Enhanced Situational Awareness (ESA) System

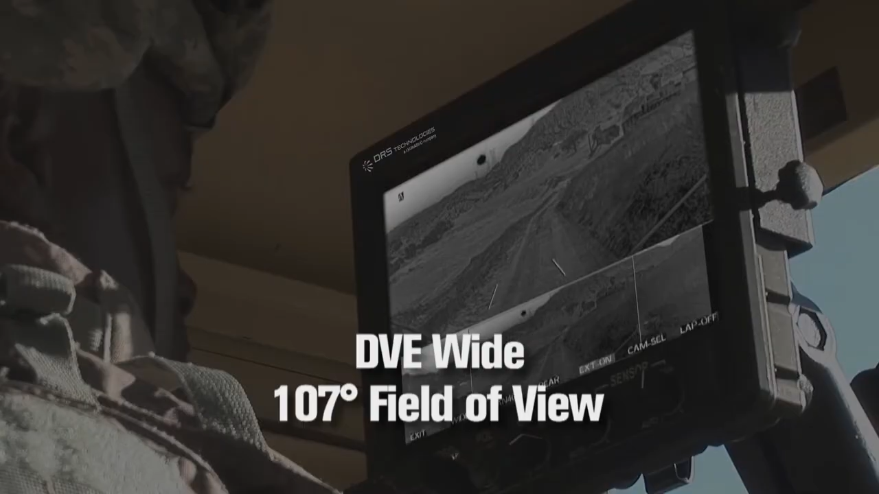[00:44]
With the DVE Wide, the driver can see the path ahead and the road edges.